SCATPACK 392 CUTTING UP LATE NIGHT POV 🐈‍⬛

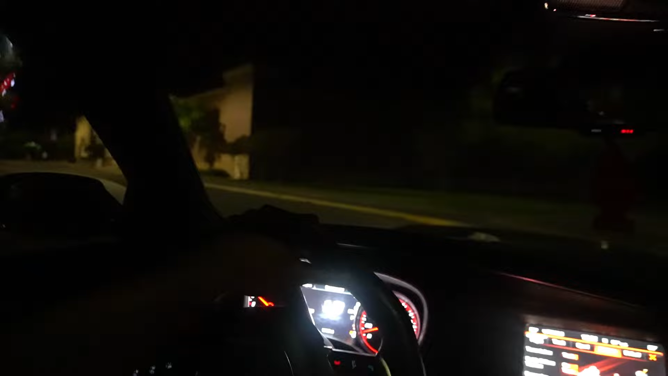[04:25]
Lights over there, that is indeed the police.
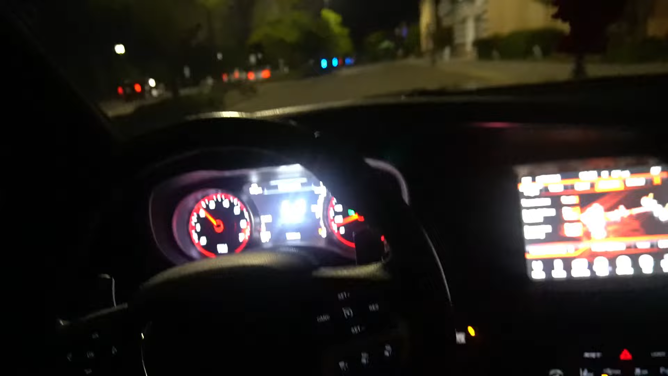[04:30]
I'm not going all the way down this road, I'm not gonna lie. Damn, why is there so many of them?
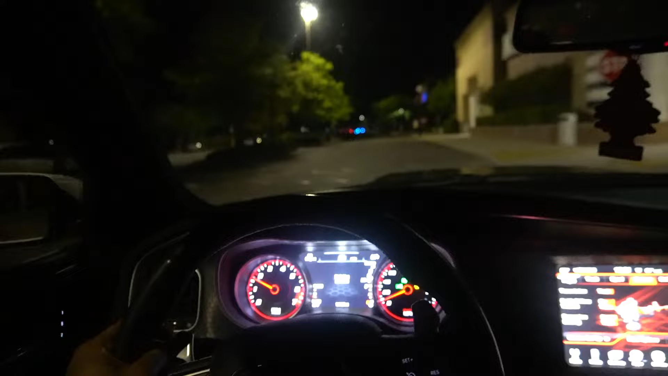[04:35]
Oh, hell no. Come to a complete stop. Come to another complete stop because the police is right there. We are not trying to get no tickets. I'm gonna turn at this left right here. I'm not gonna go all the way down there. Because I don't want to run into the police, you feel me? Them niggas be mad annoying sometimes. We're not trying to deal with that tonight.
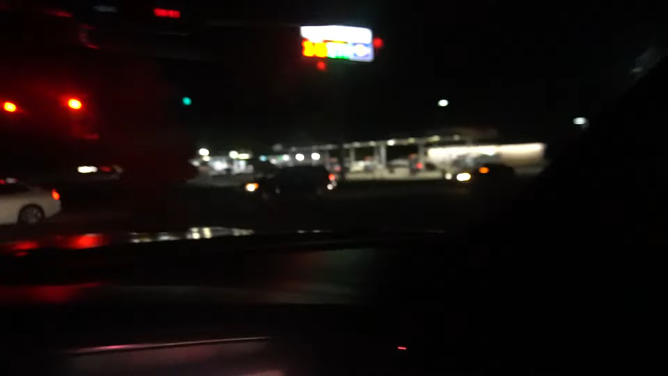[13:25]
I don't see no police. Oh shit, there's some cars coming behind me. Hopefully it ain't the police. Oh, the police is right there. Oh shit, I got some good ass eyes. Yo, the police is literally right there. They in the cut, they ducked off like a motherfucker, twin. I'm not even gonna go down that road. I'm about to bust right at the gas station, twin. Hell no, cuz. Them boys say they sneaky. I was about to do a launch right here, bro. I'm so glad I did. Yeah.